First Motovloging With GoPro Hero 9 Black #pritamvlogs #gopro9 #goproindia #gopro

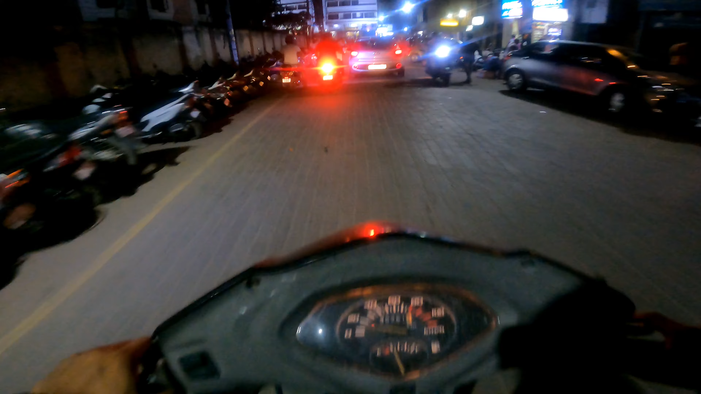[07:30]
कि नाइट का क्वालिटी कैसा आ रहा है बोलना गाइस